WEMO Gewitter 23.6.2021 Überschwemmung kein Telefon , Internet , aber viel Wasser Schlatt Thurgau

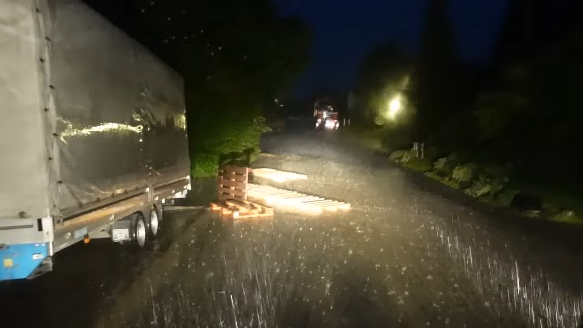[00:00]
Ich sitze jetzt hier im Auto und ihr seht es hier, das Wasser kommt wieder, wir hätten heute Wiederüberschwemmung, ich bin hier am sperren, jetzt läuft es einfach beim Nachbarn runter, aber da ist mir eigentlich scheissegal.